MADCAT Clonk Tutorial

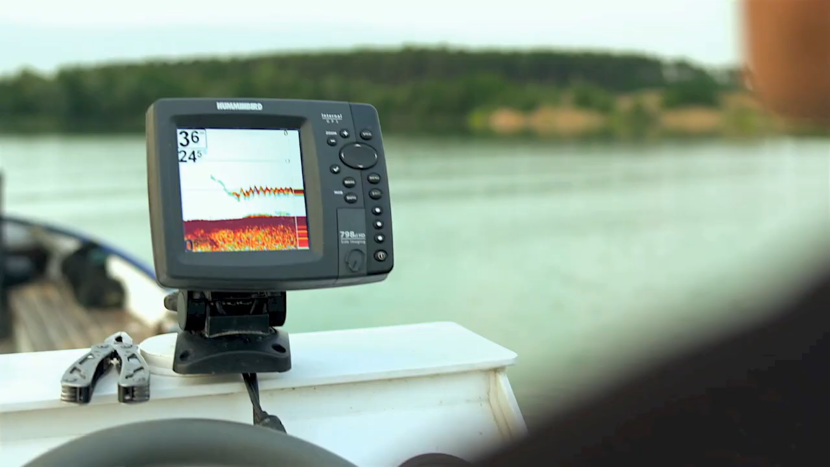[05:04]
I watch the screen of the fish finder if nothing happen I wait let's say 30 40 seconds